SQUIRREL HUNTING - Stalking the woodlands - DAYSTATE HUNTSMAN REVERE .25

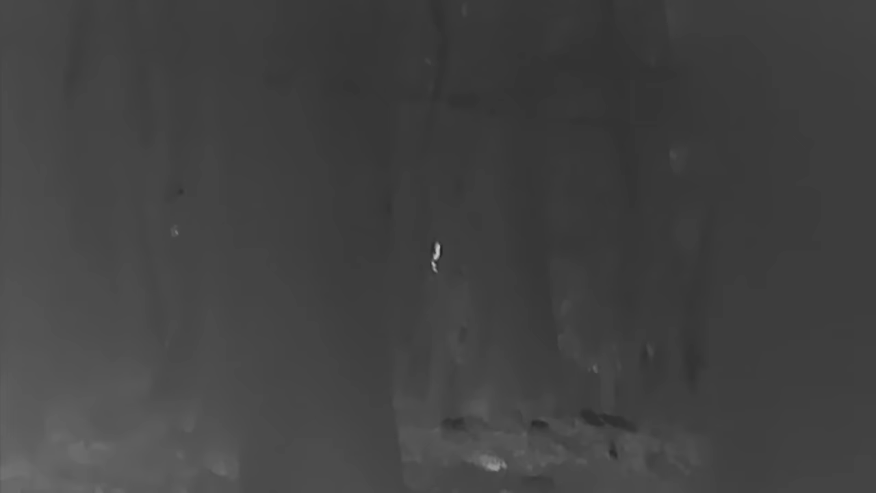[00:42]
see all the screws running about so i think this will be quite a good
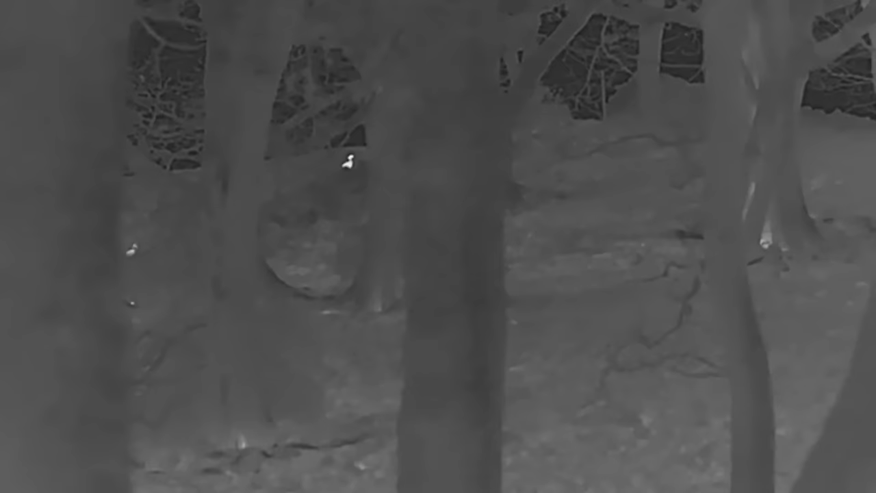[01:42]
having finally got myself into a position where i've got into the woodland i now have a quick scan with my thermal this is where i can see plenty of pheasants there's squirrels on the ground so i need to keep my voice down and my movements to a minimum
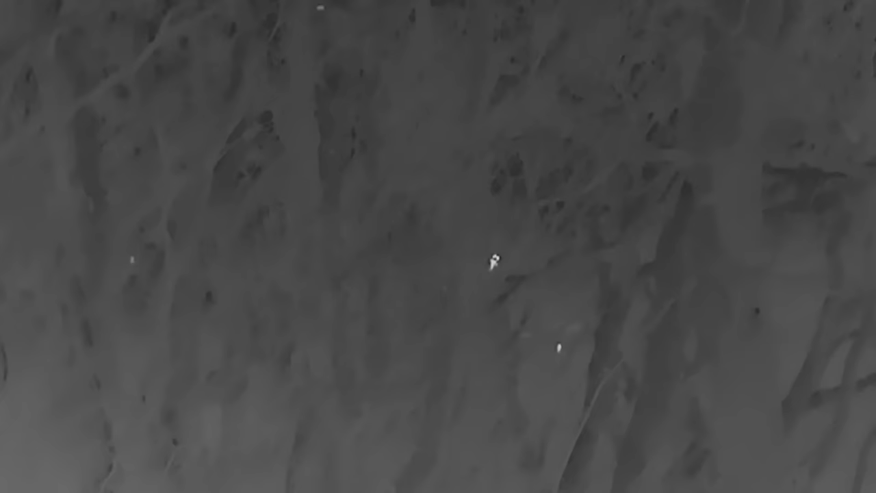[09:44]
a lot of trees so i can use them for cover as i walk down they're
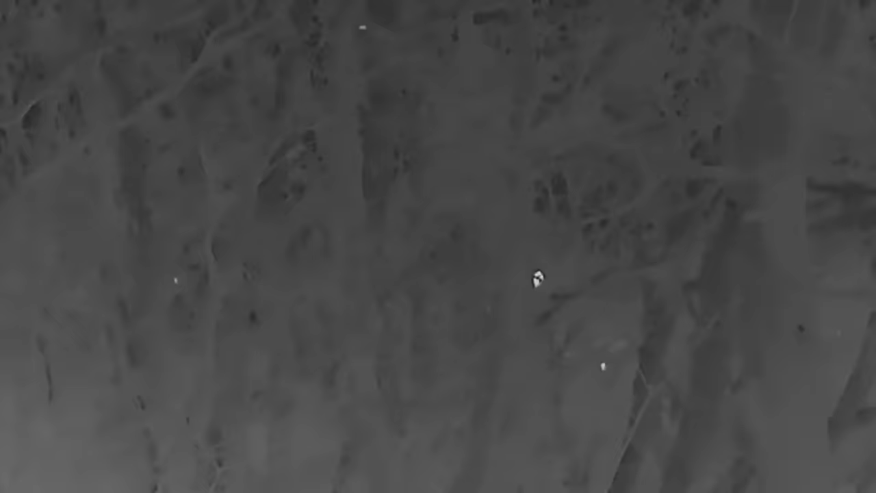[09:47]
about 70 80 yards so ideally i need to get a little bit closer
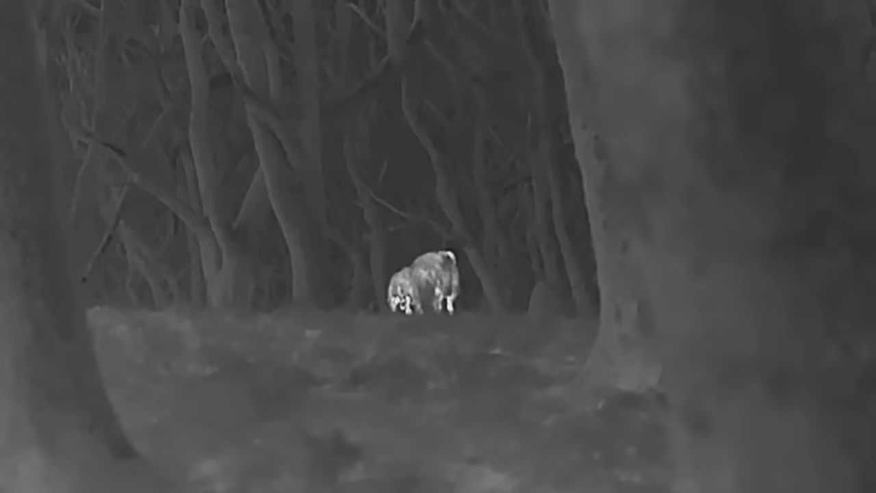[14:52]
these two sheep shouldn't actually be in here looks like they've just got a little bit lost
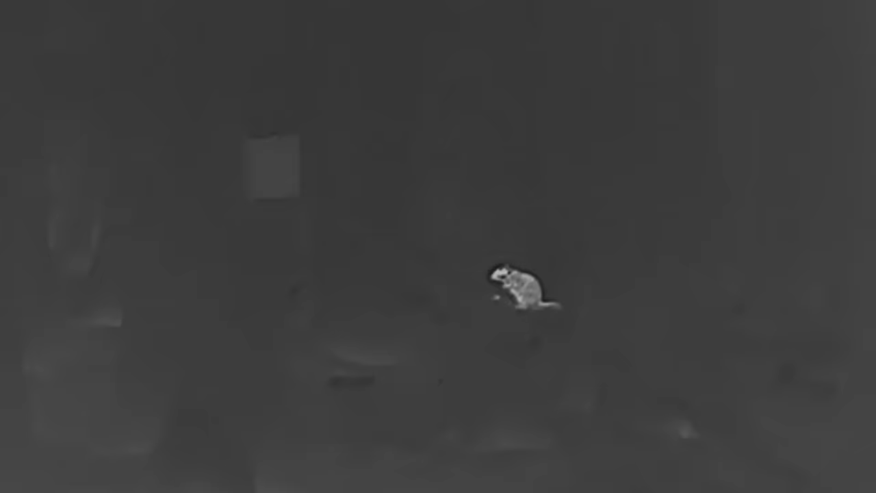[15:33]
once i've entered this more dense woodland noticed instantly the amount of activity
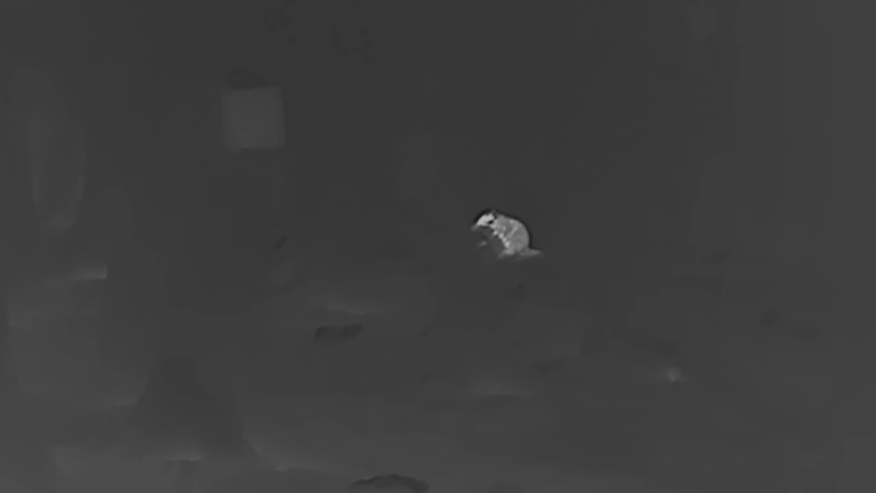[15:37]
you may recognize there's actually a feeder there and there's
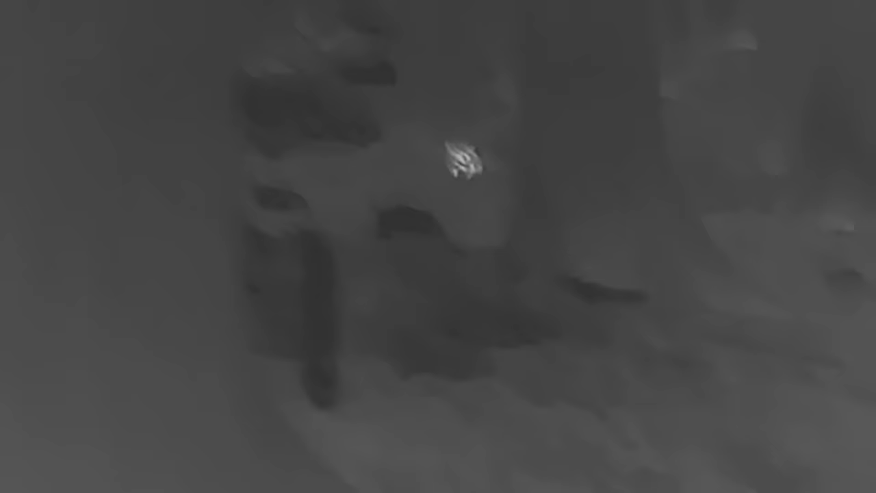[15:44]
plenty of squirrels running around it if you do watch my channel you may recognize this